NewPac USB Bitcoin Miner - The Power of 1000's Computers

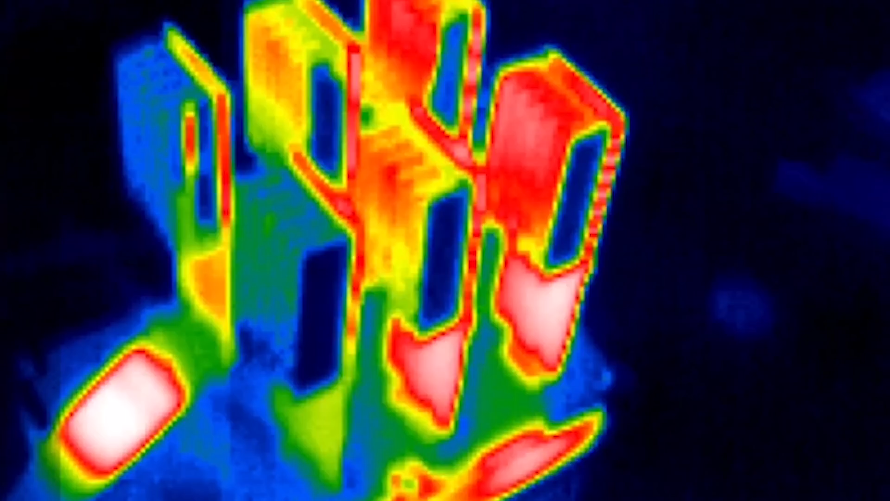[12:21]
It's a real thermal camera. So you can see some heat building up from the fan. This is the fan right here. And you can see that the back one doesn't get as much air. So it gets a little hotter than the rest. But the temperature is not that high, 100 or so.
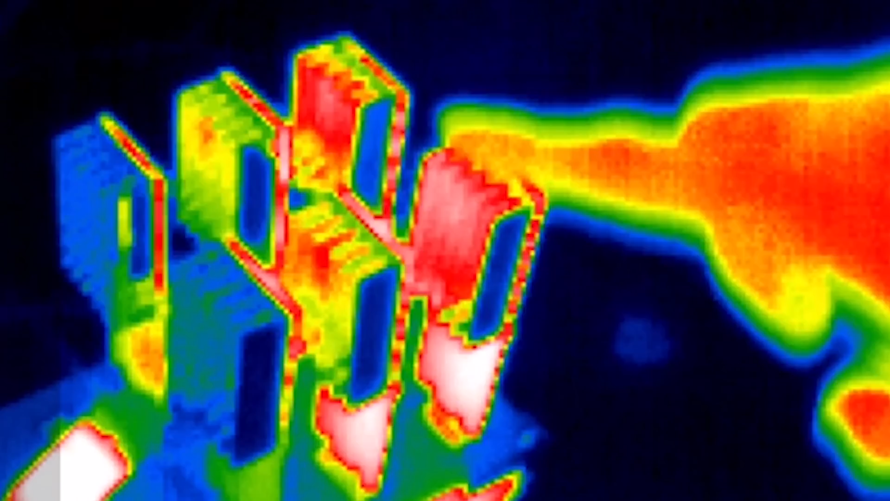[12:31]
So definitely I can touch it with my hand, which is a good sign.
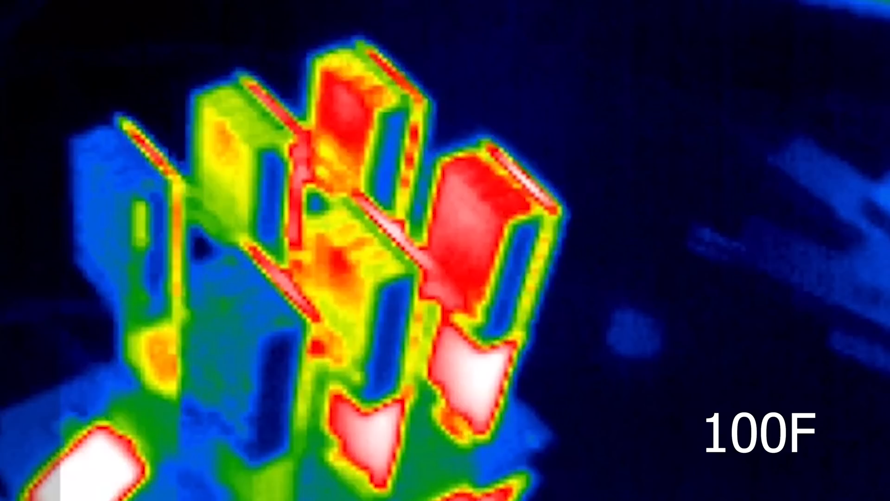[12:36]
And the front ones are even cooler than that. It's even cooler than me. So that's a good sign. That means that fan is working. Fan in other locations might work better. You have to experiment with that and see. And maybe even have a separate fan for something like this. But yeah, now you can see where the areas that heats up.
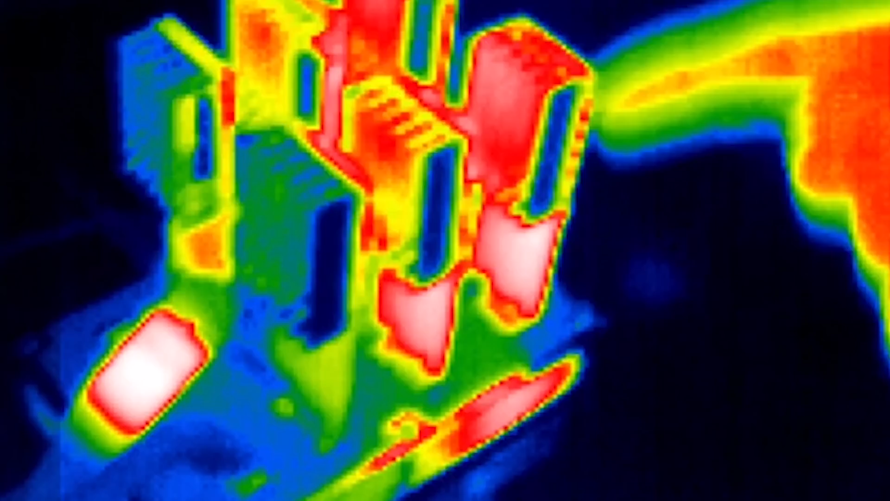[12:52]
Basically the whole board heats up. A little bit of the hub itself heats up.
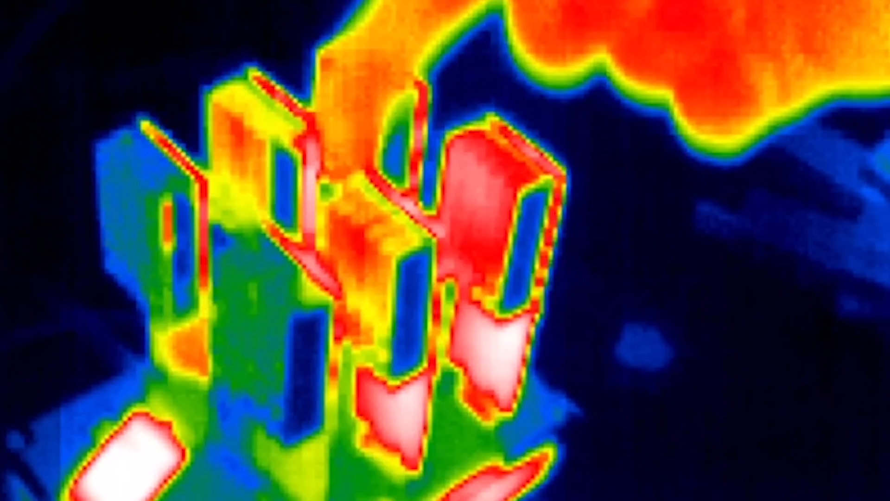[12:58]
And definitely the heatsink is the main source of heat in this setup.